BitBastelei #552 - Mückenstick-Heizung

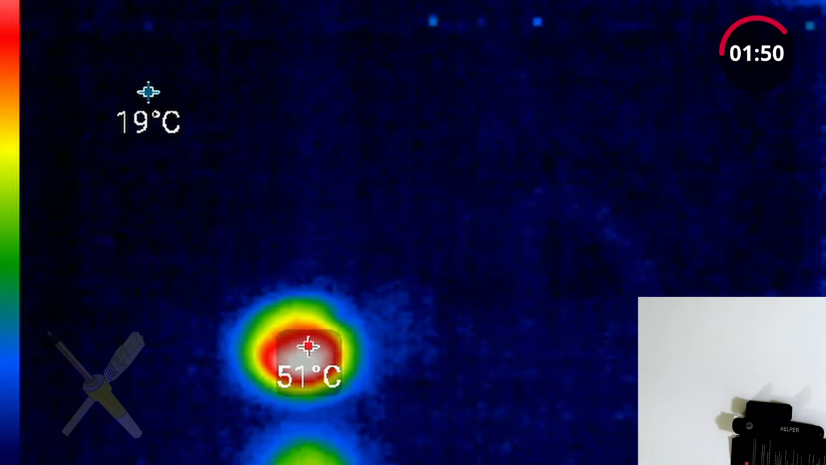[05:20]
On screen: max 51°C
Das heißt also, wenn man das irgendwo rumliegen hat, in einer Kiste oder so, und da dran kommt und noch Batterien drin sind, dann läuft das Ding halt ewig. Ich meine, man hört es durch die Vibration ja, dass es an ist, aber sieht alles eher dünn aus. Wir sind jetzt irgendwo bei 52 Grad und ich denke, wir brechen das dann jetzt auch mal langsam ab.
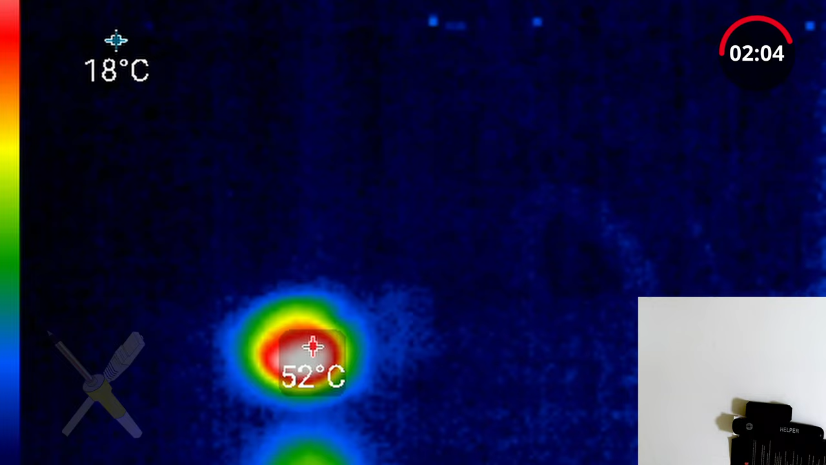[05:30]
Denn, äh, ja, wirklich viel wärmer wird das, denke ich, nicht. Ha! Okay.
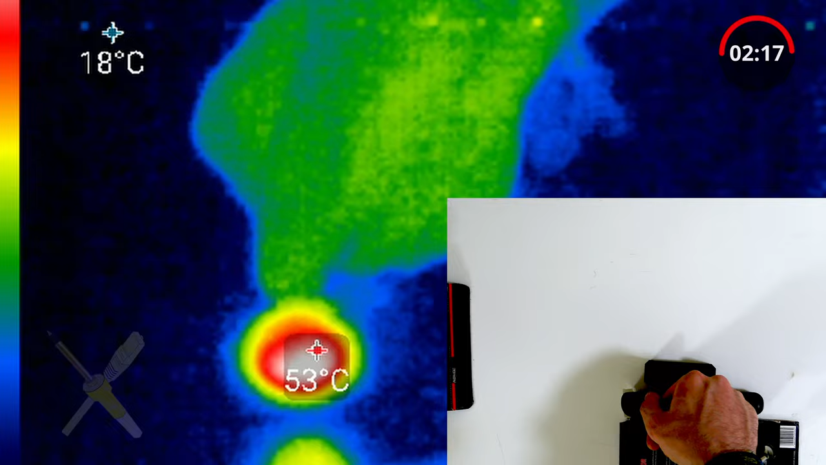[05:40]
Stoppen wir das. Wir sind jetzt hier vorne, wie gesagt, bei etwa 50 Grad. Das wäre so eine Temperatur, wo ich sagen würde, ja, das ist okay.
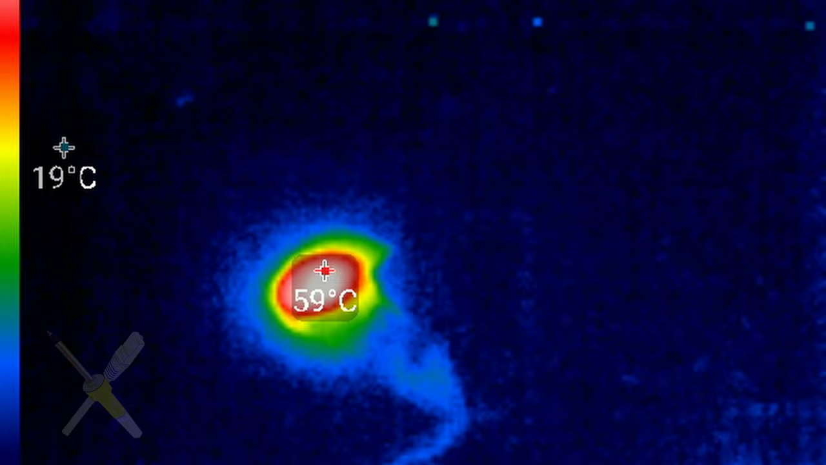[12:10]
Das heißt also, die Wahrscheinlichkeit, dass das Ding hier irgendwie so hoch heizt, dass es plötzlich brennt, ist jetzt eher gering. 60 Grad, nicht schön, aber es ist jetzt nicht so, dass es einen direkt die Brandblasen auf die Haut zaubert.
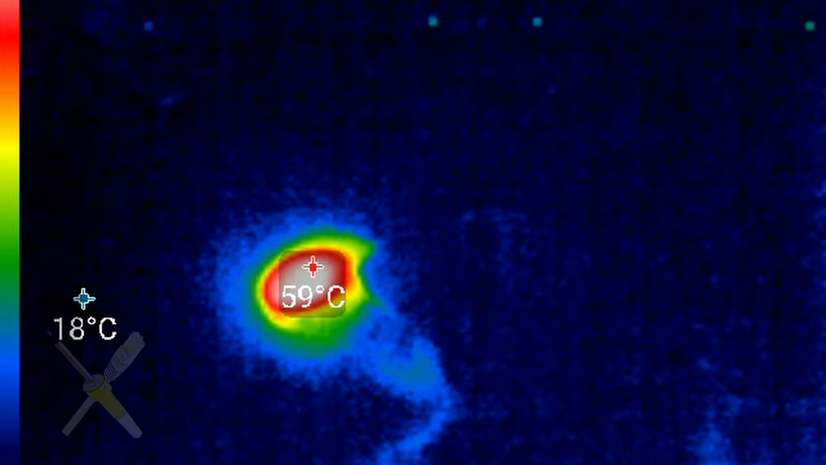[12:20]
Und entgegen dem, was ich eben vermutet habe, gibt es doch eine Abschaltung.